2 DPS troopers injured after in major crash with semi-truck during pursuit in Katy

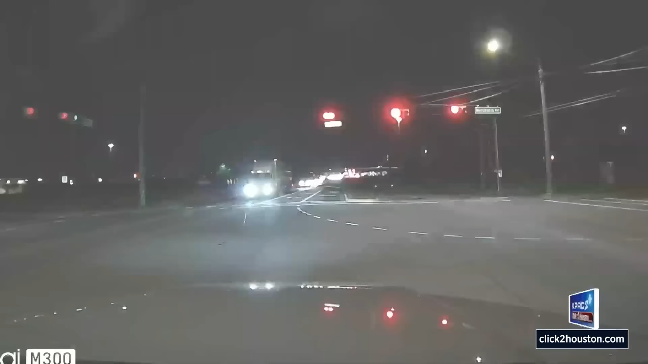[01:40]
Now, I want you to take a look.
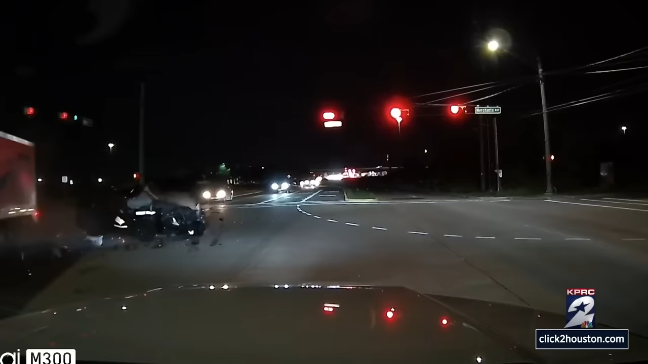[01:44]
This is video that was shared by the owner of a wrecker and towing company, Frankie Elion. He says that he witnessed the crash at the intersection of Mason and Merchant.